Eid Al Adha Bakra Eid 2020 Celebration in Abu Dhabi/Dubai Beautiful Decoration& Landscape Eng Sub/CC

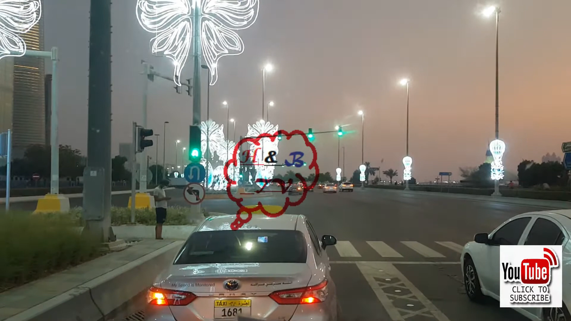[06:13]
آج تھرسٹے ہے اس وجہ سے ٹریفک کچھ زیادہ ہے ابھی دیکھیں جیسے ہمارا سب اپن ہوا ہے ہم یہاں سے موف کریں گے